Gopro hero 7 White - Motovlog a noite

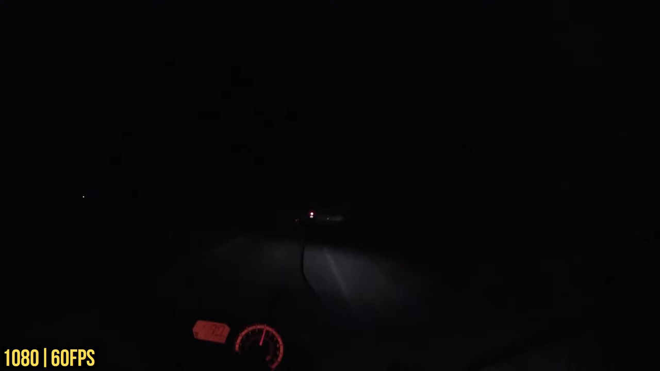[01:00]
O segundo teste foi feito à noite também, porém em uma estrada extremamente escura, estava realmente ruim de pilotar, e novamente, a entrada de luz está bem baixa. Porque a estrada realmente estava muito escura. Porém, o pouco que a gente ainda consegue ver, que é a luz do farol ou em alguns momentos a luz dos postes ou um carro na contramão, é uma imagem ainda bem justa, com uma fluidez também bem justa. Então, esses foram os testes com a GoPro, com a luminosidade alta, primeiramente, que eu fiz o primeiro vídeo,